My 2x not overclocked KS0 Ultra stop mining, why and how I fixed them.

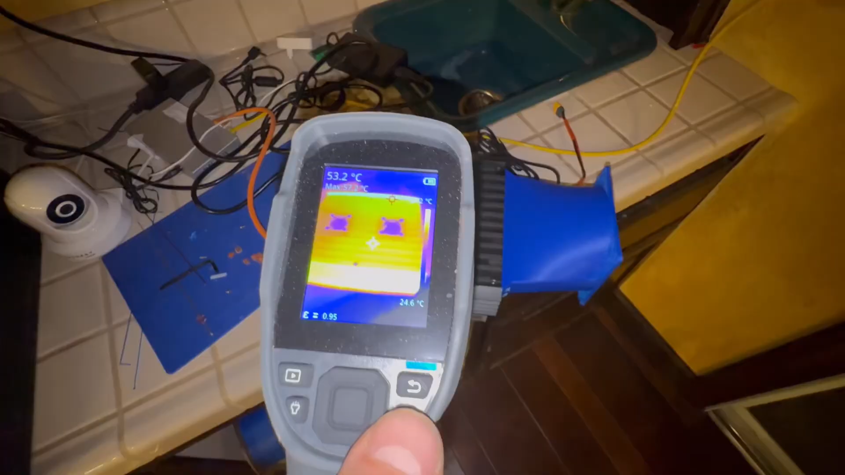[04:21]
On screen: scale bottom 24.6°C
So the unit pretty hot itself, 53 degrees Celsius,
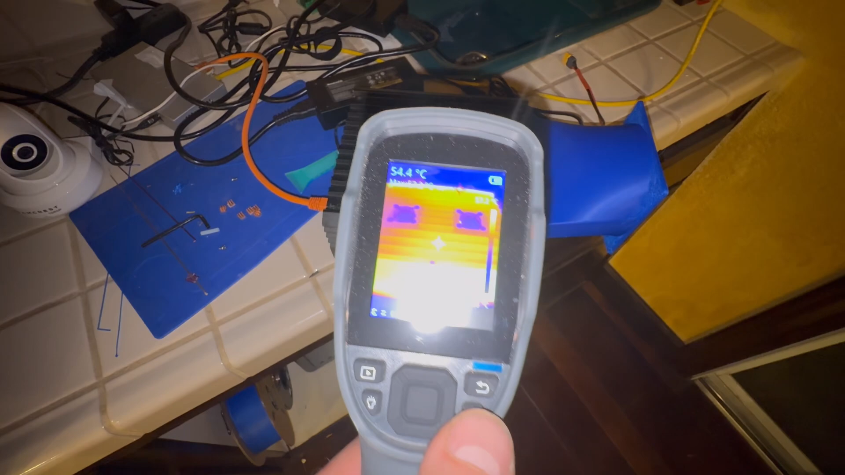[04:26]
On screen: spot 54.4°C
hot spot, but, um, when I measured the MOSFET there, it's, um, behind the heat sink.
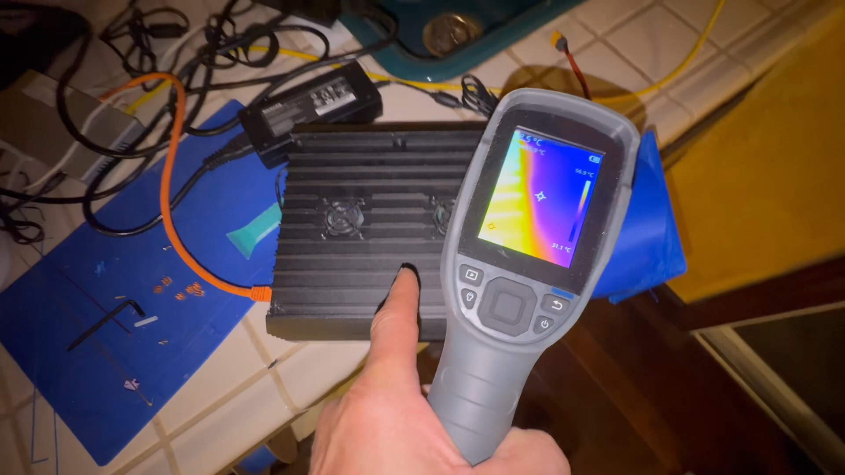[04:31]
It seems to be cold, even black, but when I removed those heat sinks, it was going to 80 quickly.